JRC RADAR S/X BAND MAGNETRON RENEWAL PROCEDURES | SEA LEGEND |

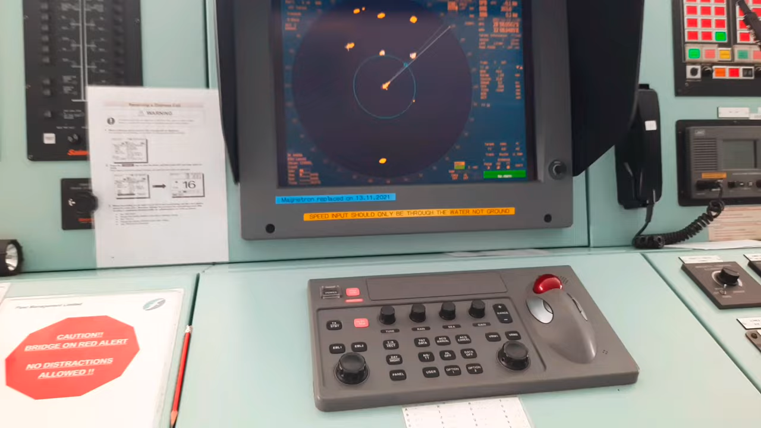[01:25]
Prior replacement of the magnetrons, the radar system needs to be turned off.
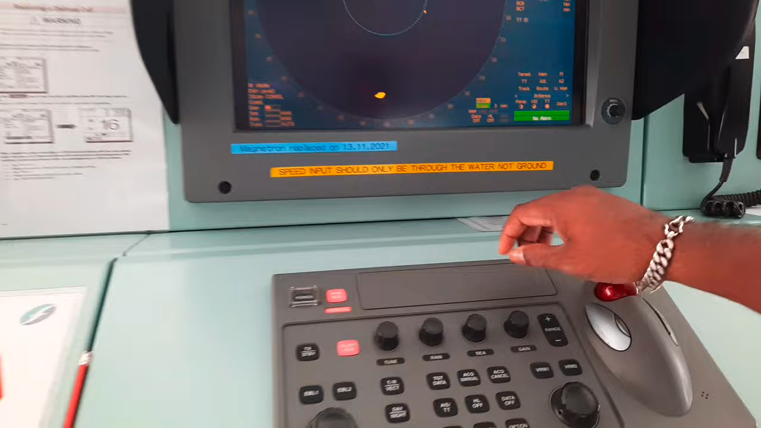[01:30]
Guys, please read and follow the instructions mentioned in the manuals for the procedures to power off the systems for the specific radar model on board your vessel.
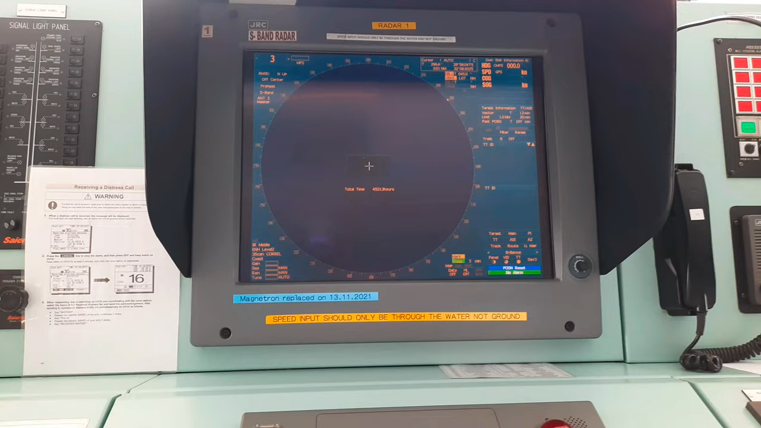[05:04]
Friends, I would suggest you to follow the steps explained in the manual for starting procedures of the radar.
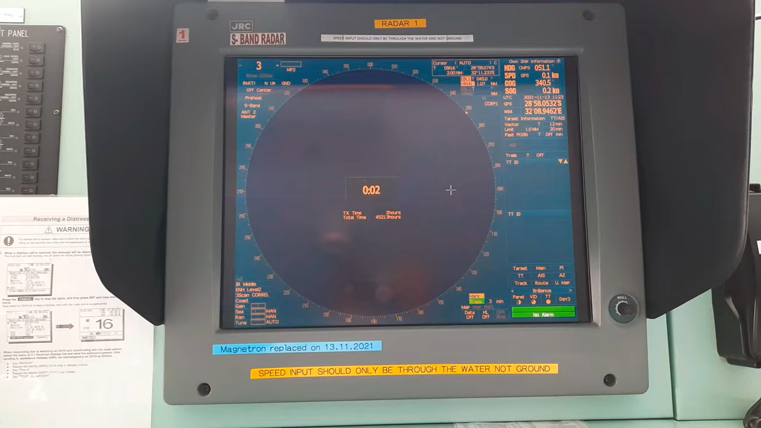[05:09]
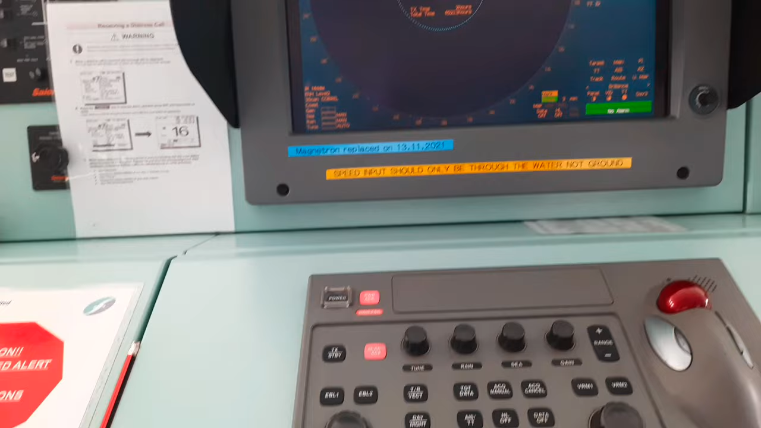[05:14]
Start emitting the radio waves from short pulse range and gradually change the emission to long pulse range.
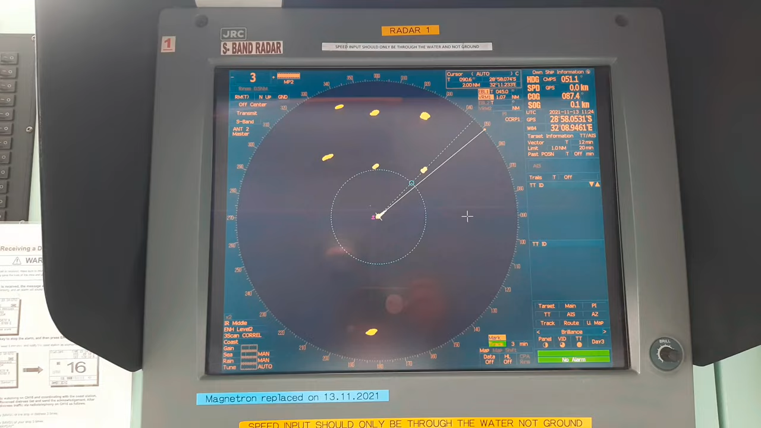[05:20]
Carry out the tuning adjustment as mentioned in the manual.
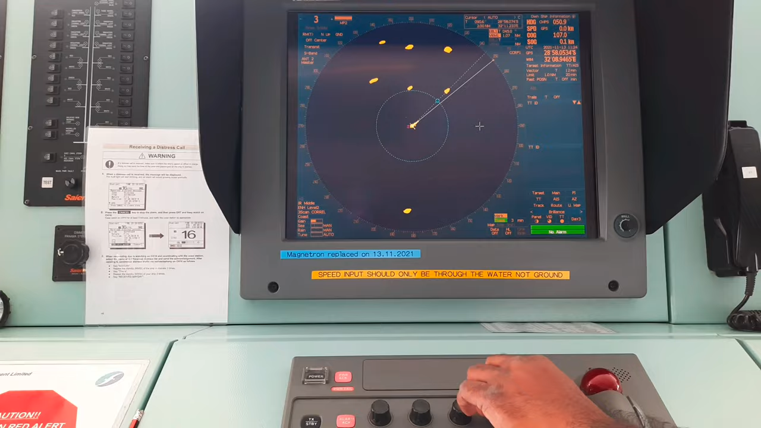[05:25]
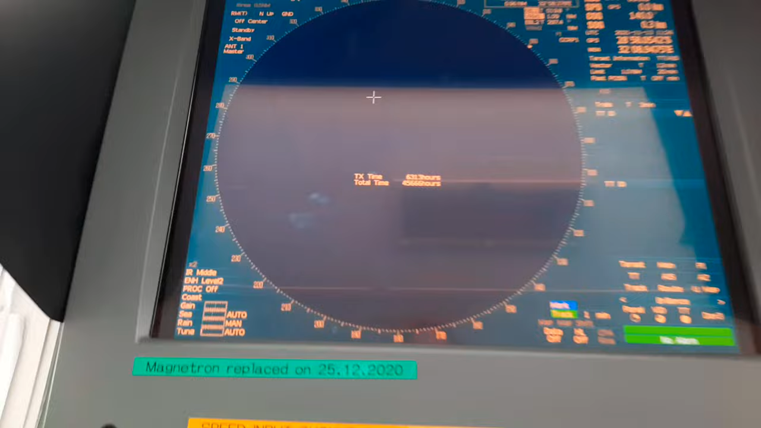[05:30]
Friends, finally initialize the transmission time in the service engineer menu as shown in the video.
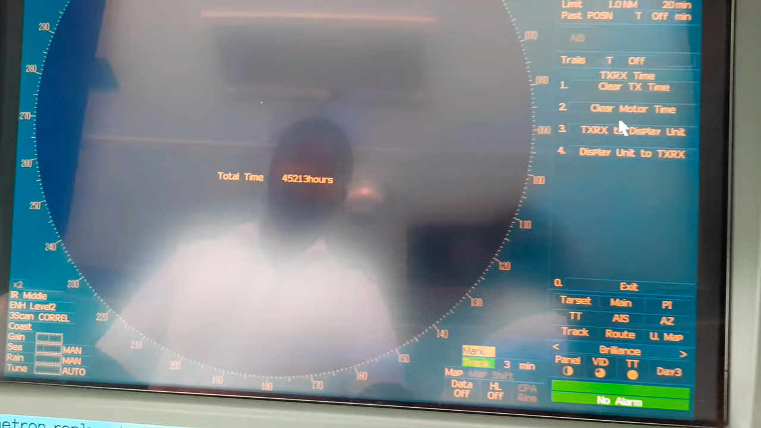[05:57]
Here you can see the transmission time is set back to zero.